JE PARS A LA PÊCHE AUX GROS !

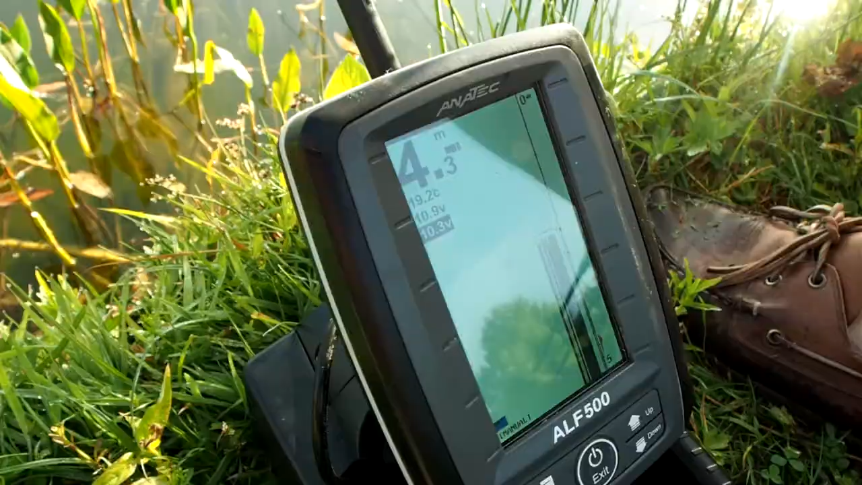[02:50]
On screen: depth 4.3 m, water 19.2°C
Et ça c'est relié à ton bateau ?
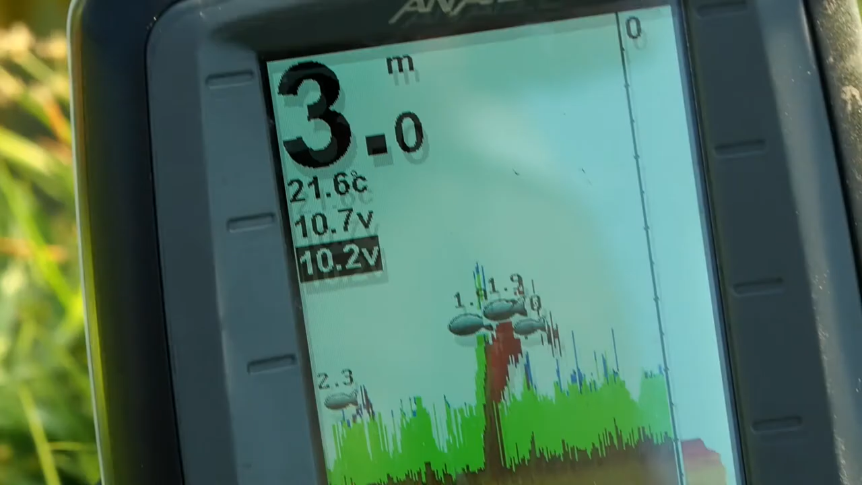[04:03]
On screen: depth 3.0 m, water 21.6°C
C'est une trace, c'est un poisson qui est remonté, c'est un gros poisson qui est remonté 1m90